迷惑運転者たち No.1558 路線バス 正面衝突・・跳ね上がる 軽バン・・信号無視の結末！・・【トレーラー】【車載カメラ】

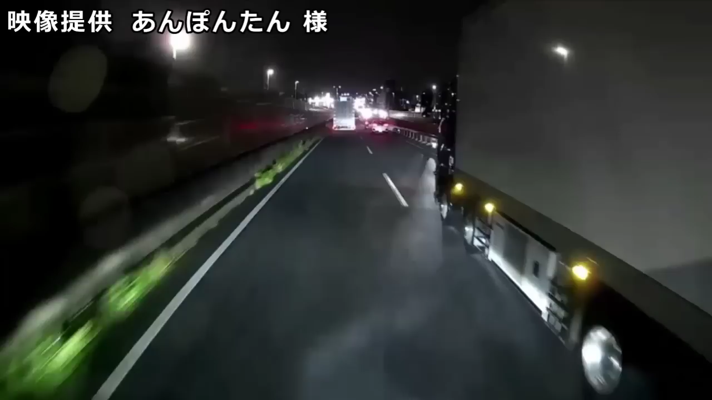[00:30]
また乗り回してる自覚あんのか、こいつ。しかも何、スタンド入るのに何、あんな走り方してんの、お前。バカなもんじゃねえな、こいつな、おい。しかもケツが残っちゃったよ、おい。バカ野郎の前、あ、自転車が通れなくなっちゃったよ。おー、バカ野郎だな、看板背負ってな。